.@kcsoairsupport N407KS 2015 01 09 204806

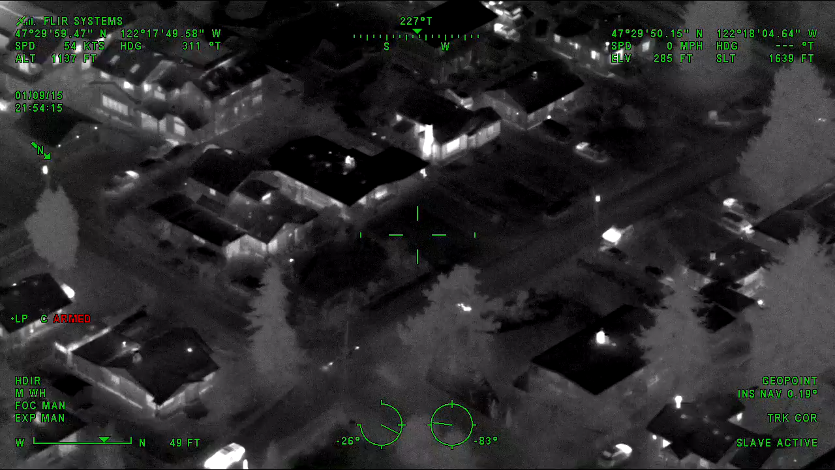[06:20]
I got what looks like maybe one, maybe two people hiding on this side of the house. So if I can get units on east and west of that, I'll walk them in. King 12 will go. King 12 will go. Lincoln, 5-9, all ship down there. Number three, we're two, man. We're over here off of, I think it's 118th and 25th. Okay, it's the second house in on your left. That unit that's coming down the road, stop, stop, stop, right there, directly to your right.